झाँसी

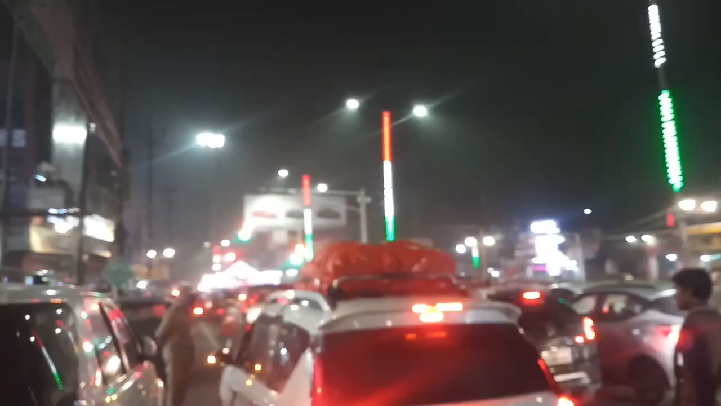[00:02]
नमस्कार मार्केट संबाद में आपका स्वागर है यह आप गुत्रकदेश के छासी का इलाका देख रहे हैं यह